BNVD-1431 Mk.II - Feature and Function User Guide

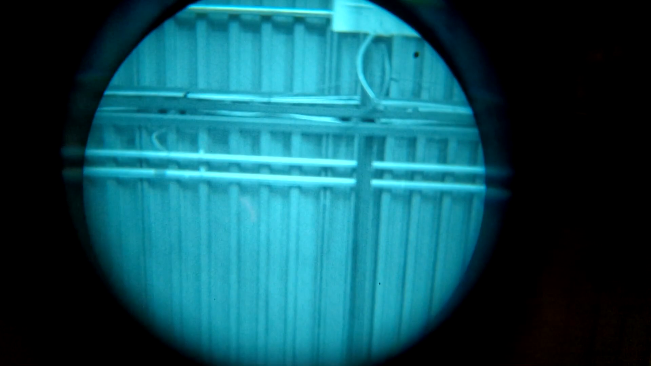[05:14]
So to illustrate what I mean by it turns off when it's past the vertical position, this is the roof. We're not quite at the vertical 90 degree position yet. We're going to move up a bit and it's off. Back down. Power's on. Off.
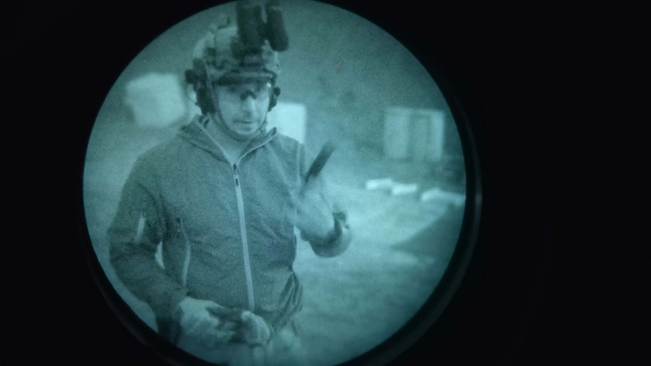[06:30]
That is simply not true and the people making these claims have absolutely no idea what they're talking about. What is true though, is that the BNVD 1431 has an onboard accelerometer.
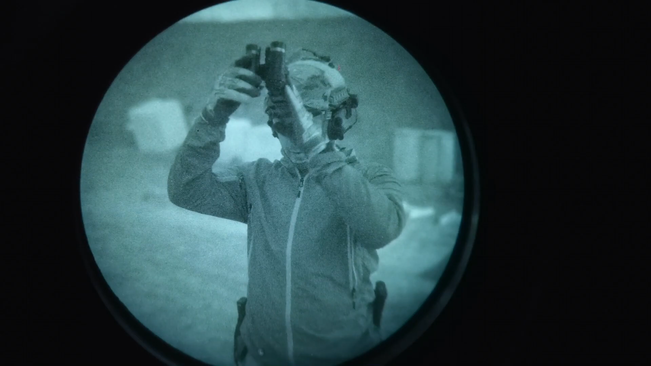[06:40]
That accelerometer is the one that's used to detect when the unit is being flipped up and down for the auto on and off feature.
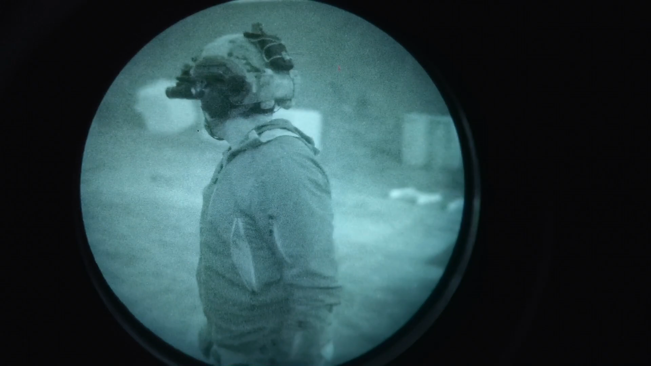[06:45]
What it also does is it detects inactivity.
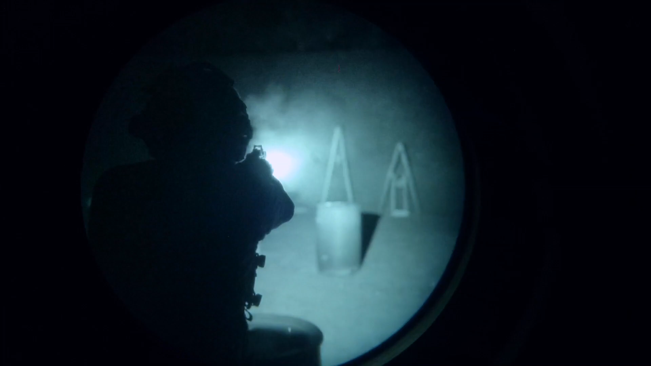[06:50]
So if the tubes are powered on and the accelerometer detects no movement for a couple of minutes,
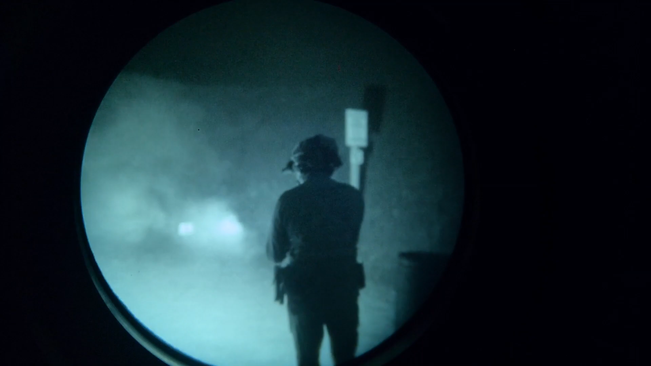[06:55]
it assumes that the unit was left on inadvertently or turned on by mistake.
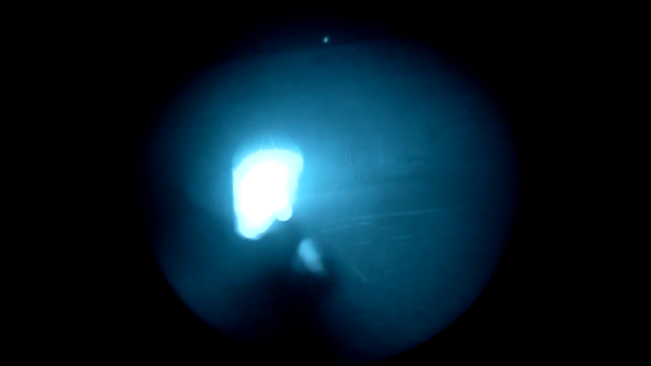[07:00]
So it automatically powers the tubes off in order to protect them from light damage.